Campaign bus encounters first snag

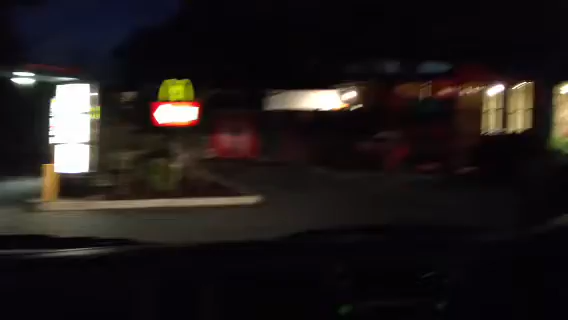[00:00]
Jonathan, there's a bit of an early crisis. Yep. What is it? Well, the bus is 2.6 metres. Yeah. And the maximum clearance is 2.4 metres. Yeah, what's the problem? Well, you're going to have to go in.